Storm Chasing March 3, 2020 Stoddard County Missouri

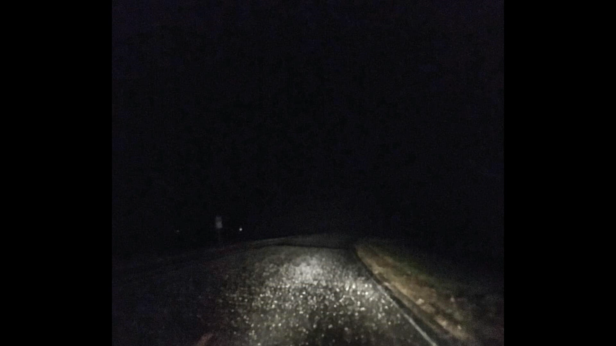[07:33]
The second one is here of the hail-covered road. On Highway 91, and then Highway 91 again with the hail on the road.
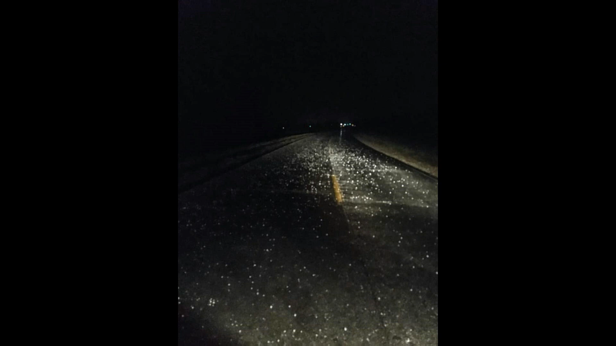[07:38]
And then the last one is the hail that we had picked up and put on my toolbox, about dime-sized.